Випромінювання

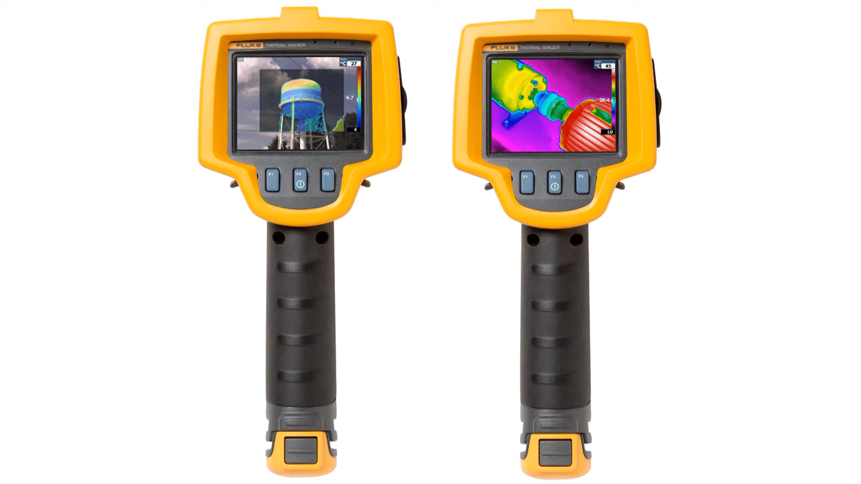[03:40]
промені вибудовують зображення поверхні предмета, яка надалі представляється у вигляді кольорової картини.
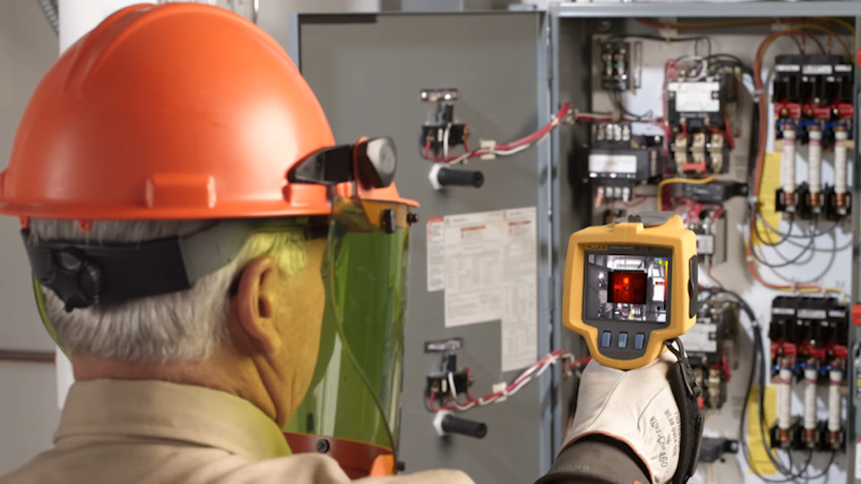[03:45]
Кольори добираються так, щоб вони відповідали степені нагрітості поверхні тіла.
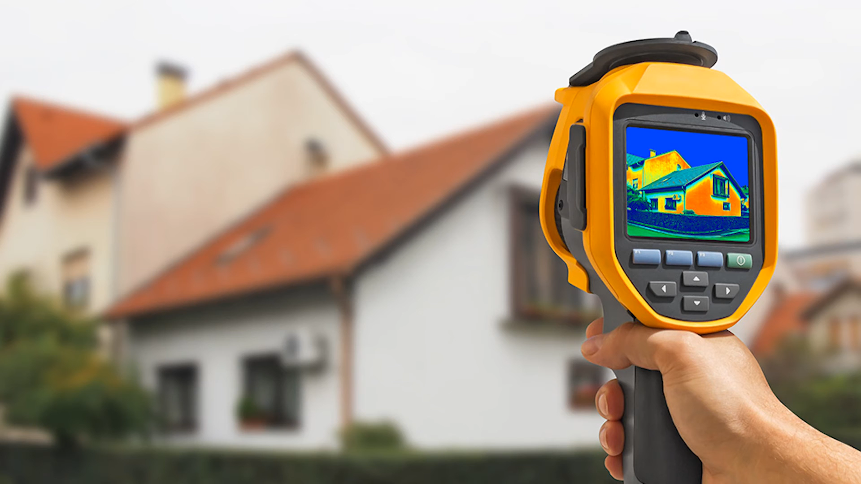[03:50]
У кожному такому приладі є функція врахування коефіцієнта чорноти поверхні,
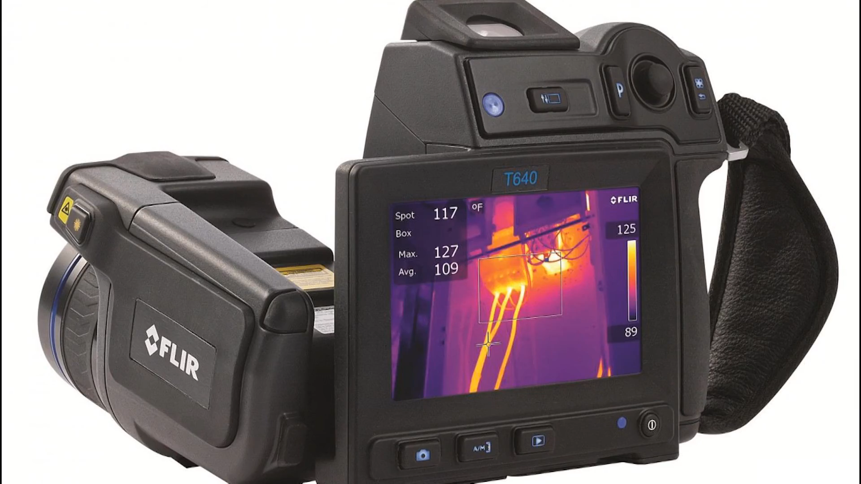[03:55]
On screen: spot 117°F
що випромінює.
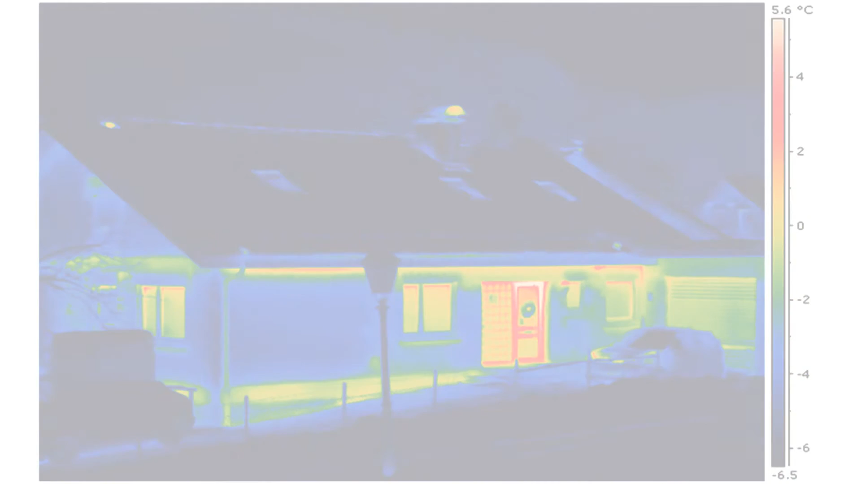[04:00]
On screen: scale top 5.6°C
Технічний тепловізор дозволяє отримати картину розподілу температур по поверхні тіла, що випромінює.